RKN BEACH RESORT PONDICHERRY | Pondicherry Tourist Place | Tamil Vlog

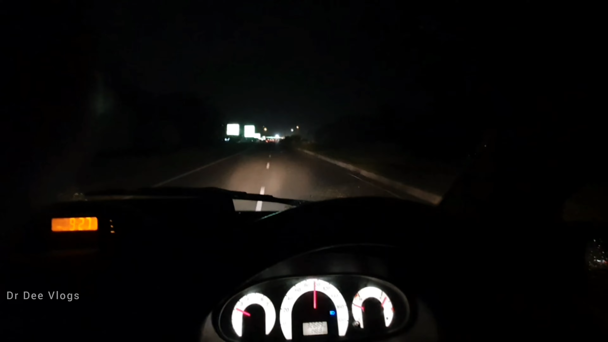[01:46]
எஸ், ஒரு டோல்கேட் வேறு வந்துச்சு, நல்லா இருந்துச்சு ரோடு, எதுவும் குறை சொல்ல முடியாது. சிசி ரோடாக இது பேர், சித்தூர் டு கடலூர் ரோடு.